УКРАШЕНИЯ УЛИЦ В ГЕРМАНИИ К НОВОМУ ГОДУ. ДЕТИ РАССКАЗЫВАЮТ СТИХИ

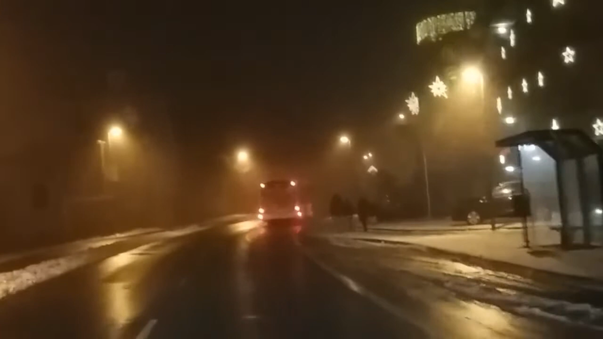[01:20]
Вот, направо вон сверху, видите, где звездочки? Ну, все, уже проехали. Очень красиво. На его еще красивее. Сейчас немножко туман, правда. Ну все, сейчас мы выезжаем с этого, поэтому будет сейчас темно. Потом, если что, где будем в других городах, я постараюсь поснимать. Нашу деревушку поснимаю.
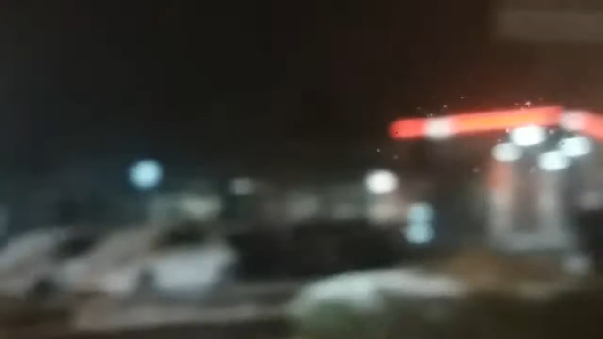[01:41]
Снег у нас лежит, а откуда вот мы сейчас едем, где мы были, там вообще уже нету снега.
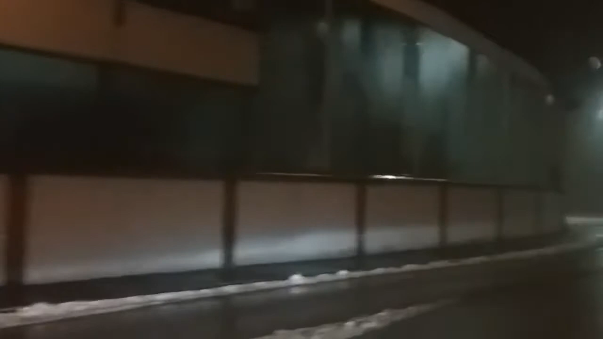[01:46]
А у нас еще лежит. Хотя сколько тут километров? 20? 17 километров? И вот по бокам еще снег лежит. Ой, какой, а! Видишь, как ты нервничаешь? Нет, я нормально еду.
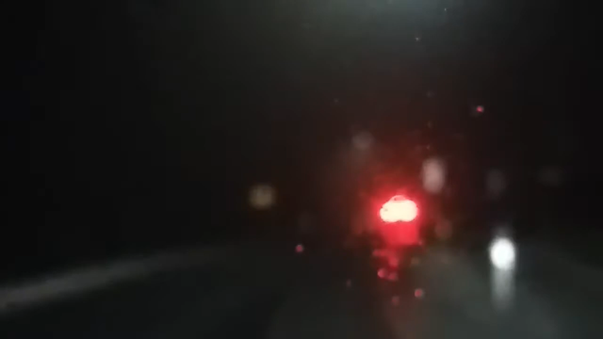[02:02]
Это он, вон, смотри, гонит уж 40-50 ехать. Вот это он разозлился. Вот он разозлился. Хотя я еду по правилам, чтобы его сейчас не занесло. Да что вот таких тебя вот, не занесло?